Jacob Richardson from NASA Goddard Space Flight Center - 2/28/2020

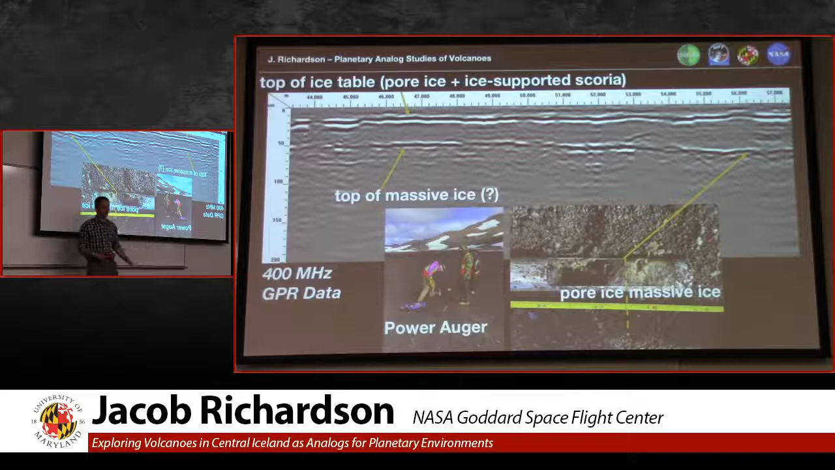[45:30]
scoria that has ice between it and just plain old ice. This is just an example of one of the nice places that we saw.